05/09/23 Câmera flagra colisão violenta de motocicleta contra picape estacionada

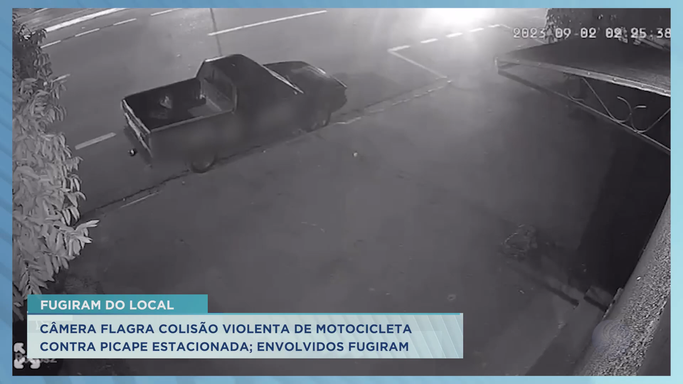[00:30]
Olha só o vídeo da Câmara de Segurança, do comércio aqui, que deixou o veículo aqui para fora estacionado, devidamente estacionado, sinalizado. E aí teve essa surpresa no outro dia, quando eles vieram trabalhar e encontraram a Saveiro totalmente danificada.